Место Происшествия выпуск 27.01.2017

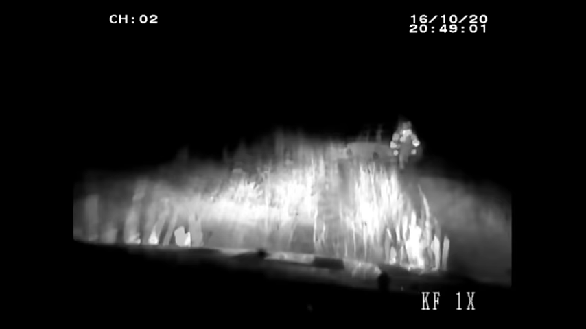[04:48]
В конце октября 27-летний мужчина за рулем «Жигулей» 6-й модели устроил длительную погоню. Лихач вскоре заехал в поле и застрял в грязи.
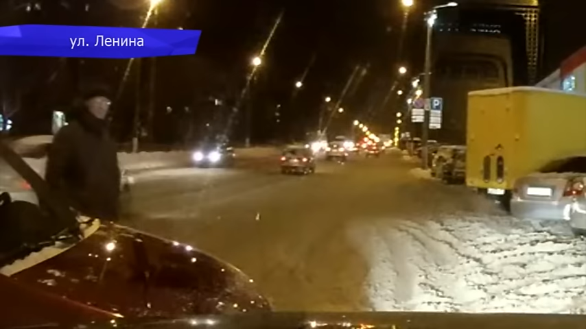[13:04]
На улице Производственной автомобиль с камерой въехал в иномарку «Форд Мондео».
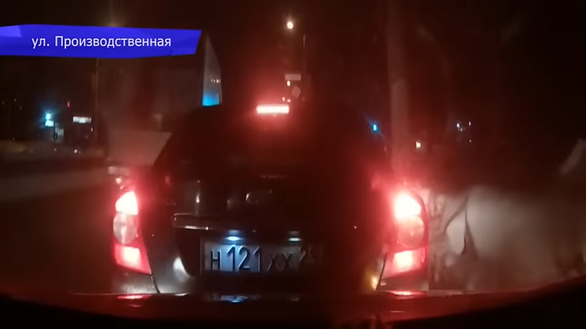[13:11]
По словам автора видео, это досадное ДТП произошло из-за того, что он задумался и не успел затормозить.
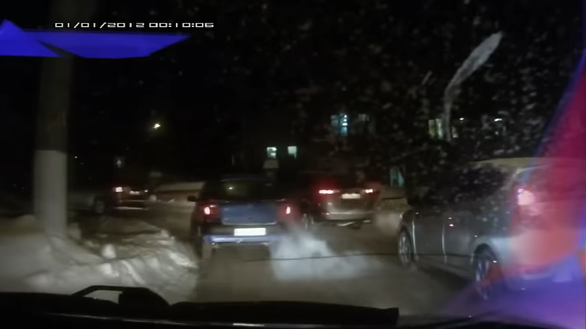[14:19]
На перекрестке улиц Свободы и Горбачева водитель «Тойоты» не пропустил иномарку на главной дороге. Водитель «Тойоты» выезжал с улицы Горбачева, она на этом перекрестке является второстепенной. Никак не могут отличить главную от второстепенной улицы водители на перекрестке улиц Володарского и Герцена.